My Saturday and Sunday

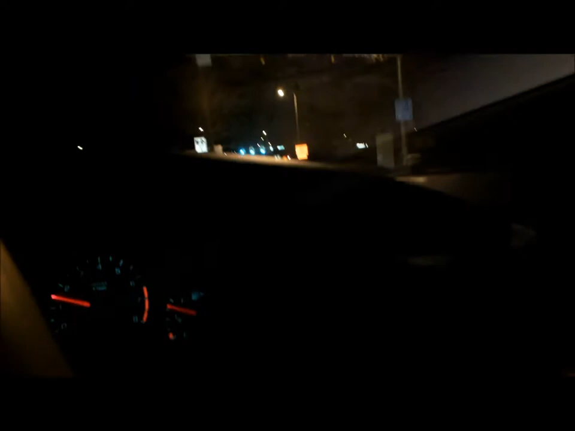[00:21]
The only good thing about going to work so early in the morning is that there's no traffic, but, yeah. And I should probably not be doing this. So, yeah. I'm going to throw the camera off now. I just wanted to show you how dark it was and how much there's no traffic. Anyways. How cool this all is.